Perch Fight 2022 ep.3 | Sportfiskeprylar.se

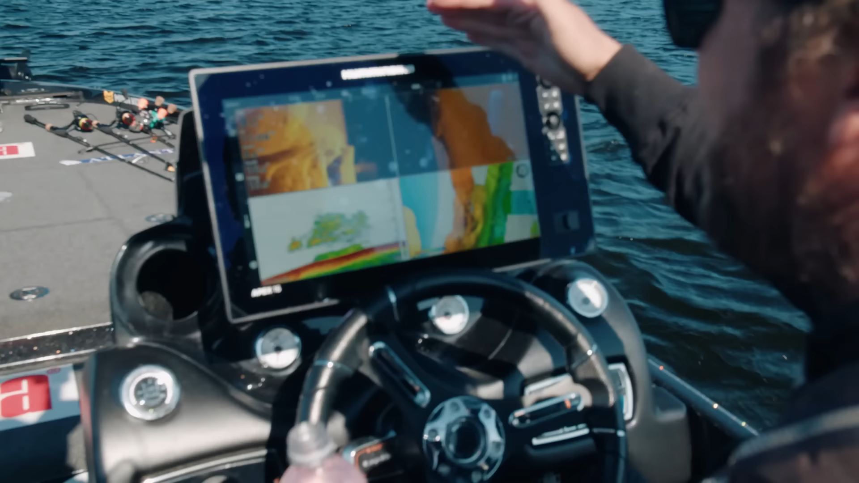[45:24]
Alltså kolla in, blandat bait fish. Ska jag ankra direkt eller? Ja, stora borrar i det här. Man ser här, det här är så coolt.
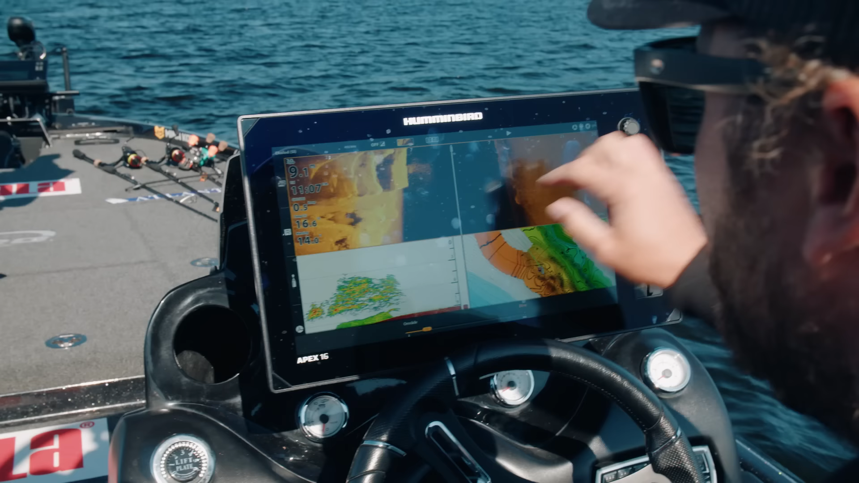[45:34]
Hur man ser hur fisken bara försvinner runt stora fiskar. Alltså.